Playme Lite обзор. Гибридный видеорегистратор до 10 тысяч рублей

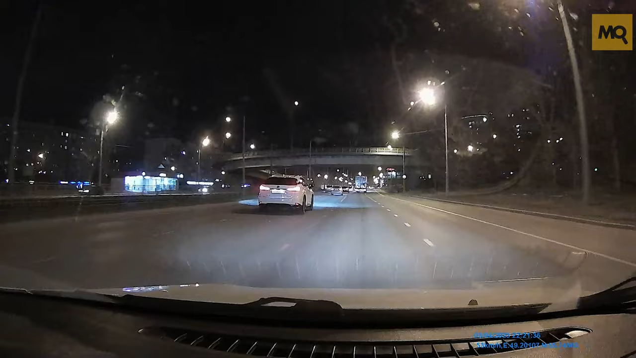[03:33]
В итоге получаем интересный видеорегистратор в ценовом сегменте до 10 тысяч рублей, эффективно детектирующие переносные радары с тонарной камеры, а также фиксирующие в деталях, происходящие на дороге. С удовольствием обсудим с вами PlayMeLight в комментариях. Лайк, подписка приветствуются. Пока-пока.